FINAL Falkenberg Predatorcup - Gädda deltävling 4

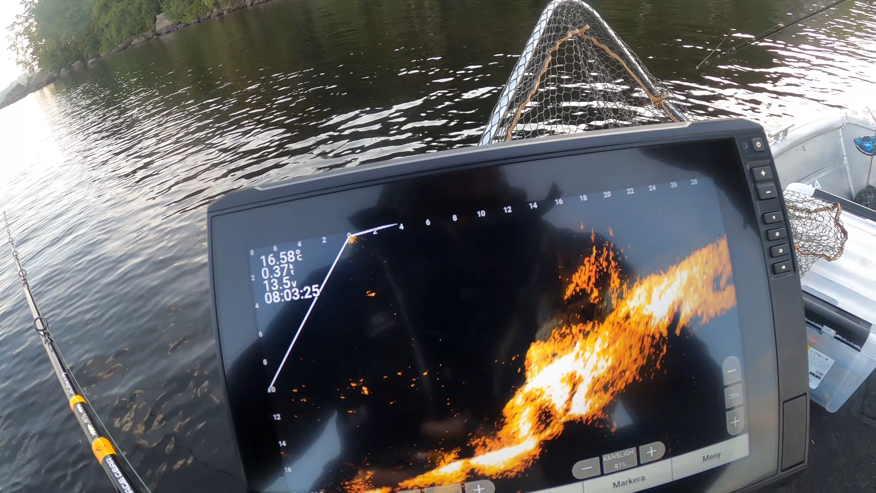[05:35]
Vi kastar in över det lilla grundade området och hoppas där på att det kanske står någon rackare och lurar.
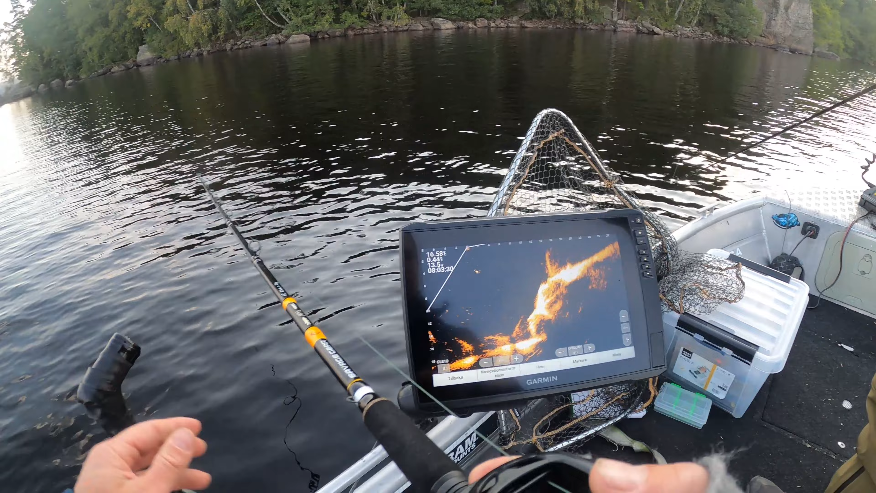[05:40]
Det bara smäller på sig in i hädret. Nu har vi ju live riktat mot det grundade så vi ser om vi får följare och sånt.
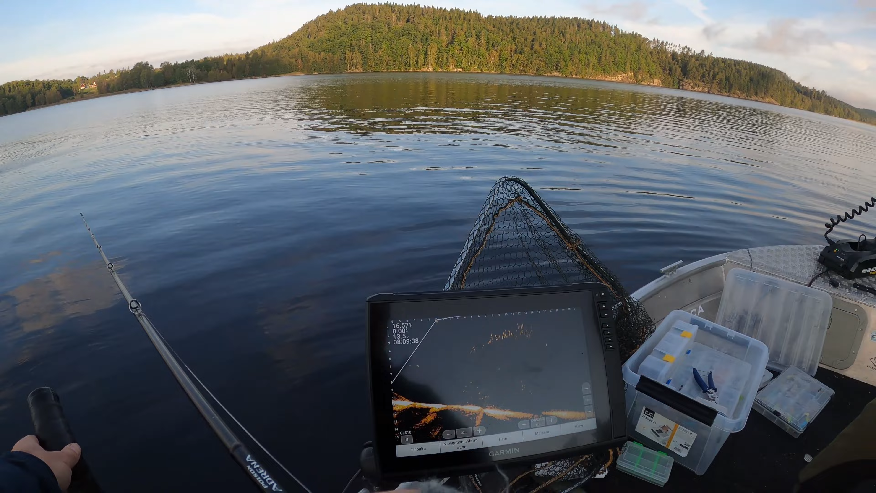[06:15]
Nu ser vi här under betestimmet. Bra som fan! Jävlar vad bra! Det här är en jädda. Det är jag ganska hundra på.